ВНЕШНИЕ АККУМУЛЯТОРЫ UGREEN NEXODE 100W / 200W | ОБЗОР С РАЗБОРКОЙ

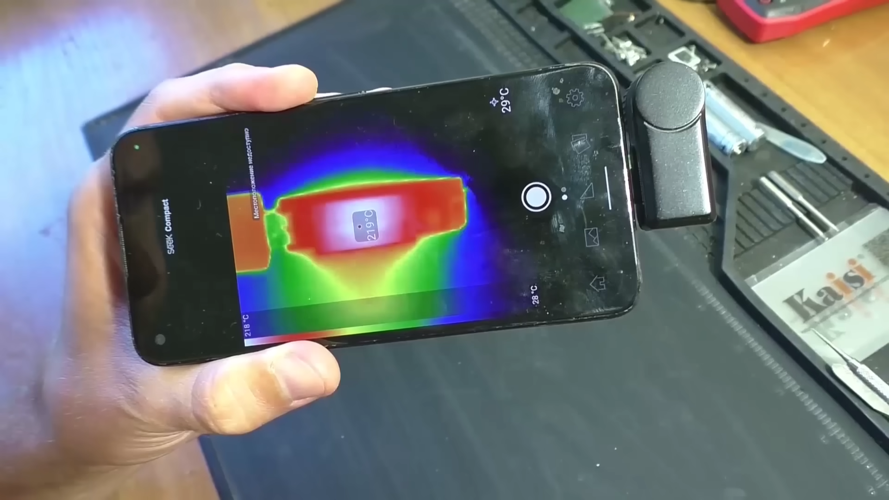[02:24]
Кстати, нагрев устройства при работе не сильный. Максимум, что я зафиксировал, это 44 градуса на одной из стенок корпуса. Что ж, зарядку и разрядку я проверил. Перейдем к обзору содержимого этого черного ящичка.